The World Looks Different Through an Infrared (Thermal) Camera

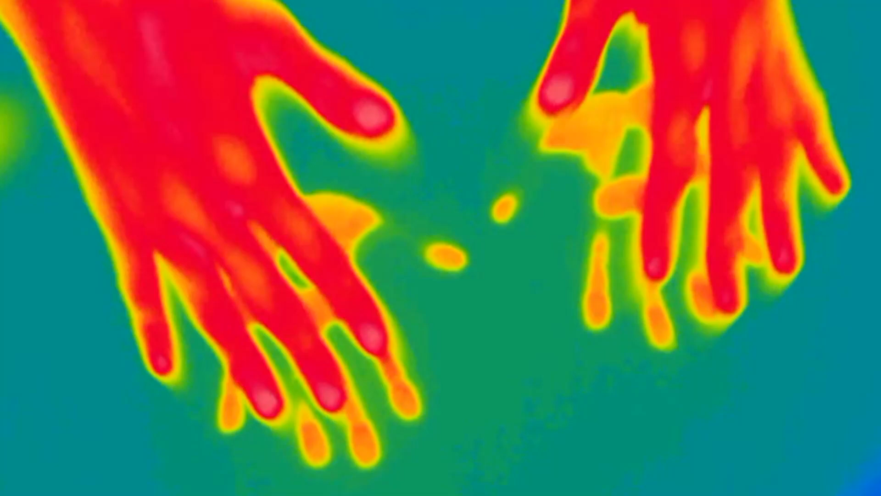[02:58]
But a thermal imager will detect the heated area of the table and the shape of a hand.
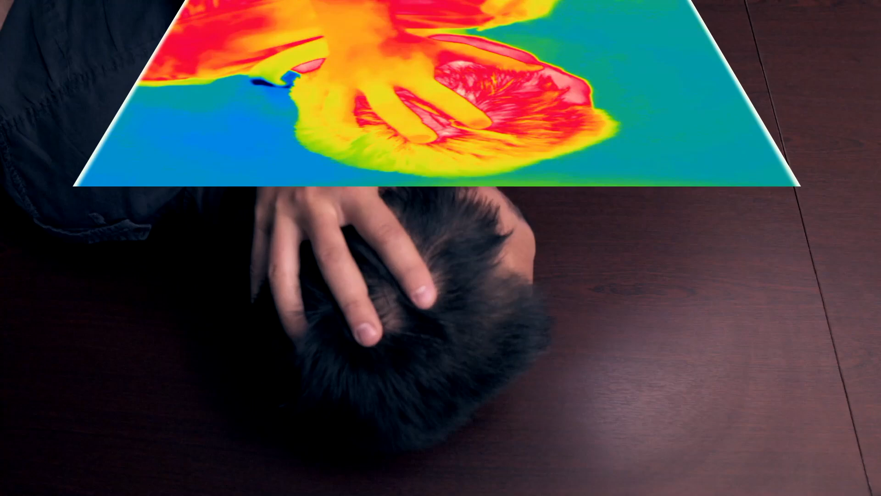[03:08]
The shape won't be so distinct, but still, there would be a mark left. And only a thermal imager can pick it up before it goes away in a couple of minutes.